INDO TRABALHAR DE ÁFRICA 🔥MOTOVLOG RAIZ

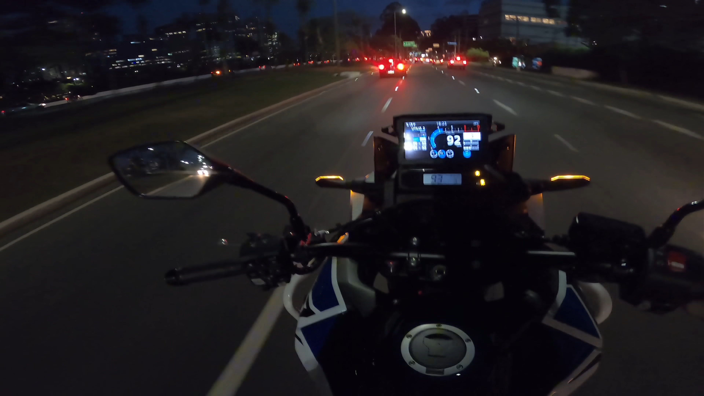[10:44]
6 horas da tarde. E olha São Paulo, como é que tá? Vazio. Pra quem não é de São Paulo, isso aqui é São Paulo vazio, tá bom?